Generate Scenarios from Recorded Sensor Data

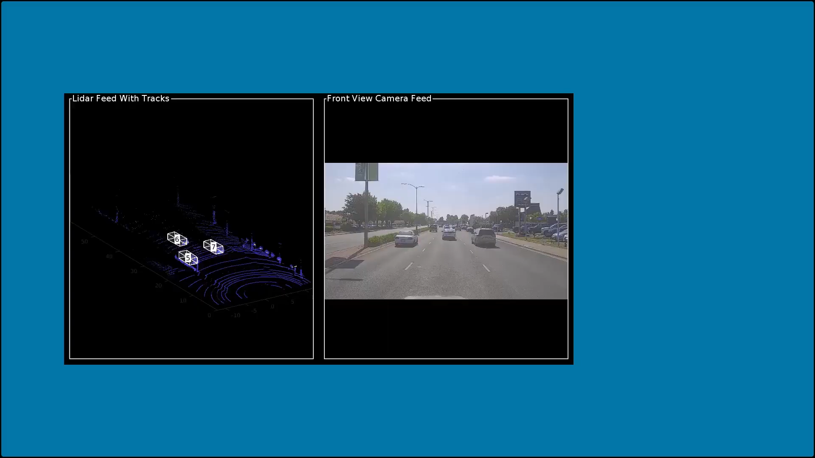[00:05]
With the aid of recorded sensor data such as camera, lidar, and radar, we can create virtual environments for simulation.
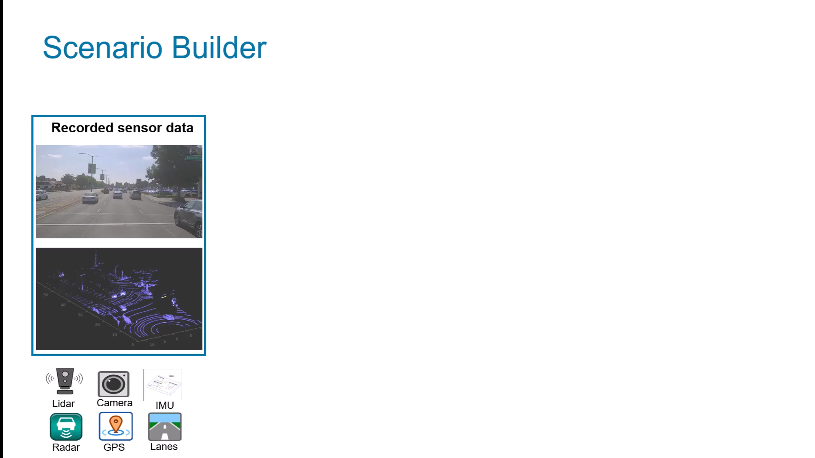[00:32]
IMU, GPS, and radar, you can analyze and extract crucial information such as roads, lanes, and static objects. With reconstructed active trajectories and roadside objects,
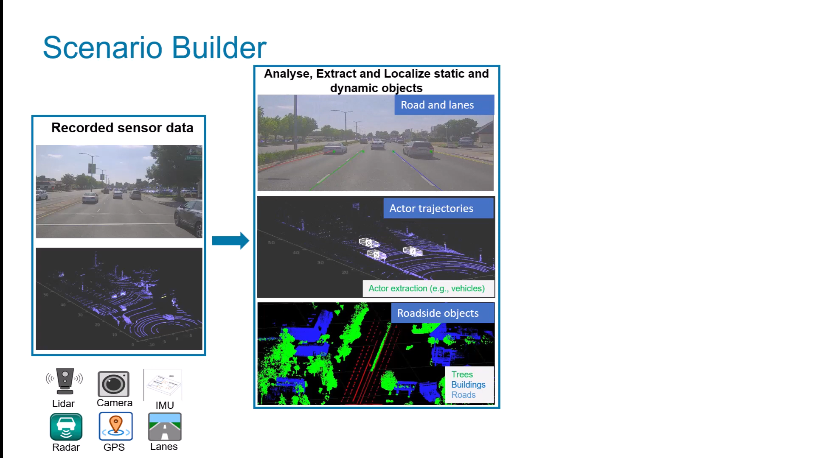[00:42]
you can generate scenarios that mimics the real-world conditions, which can also be exported to ASAM open scenario formats.
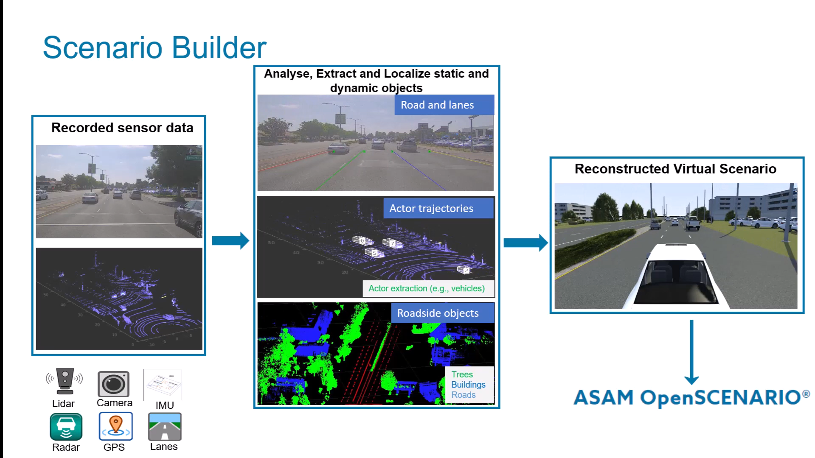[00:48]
Now let's dive into an example on how you can bring virtual scenarios to life using recorded sensor data.
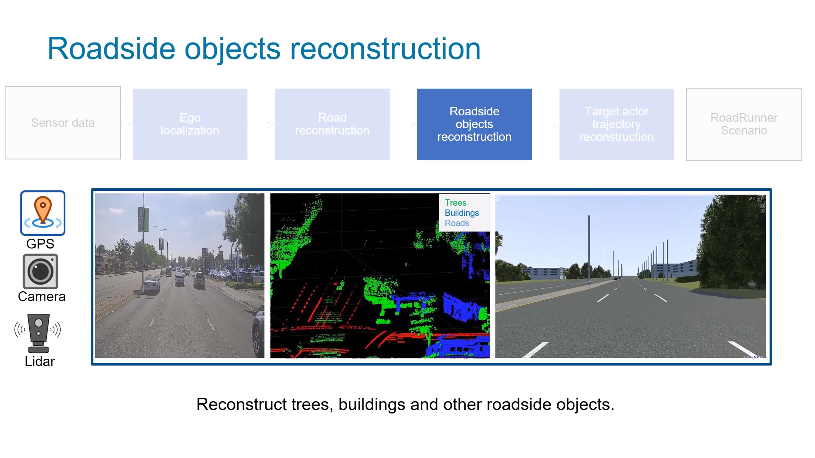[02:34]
Additionally, it can use a combination of camera and GPS data to approximate the scene with roadside objects.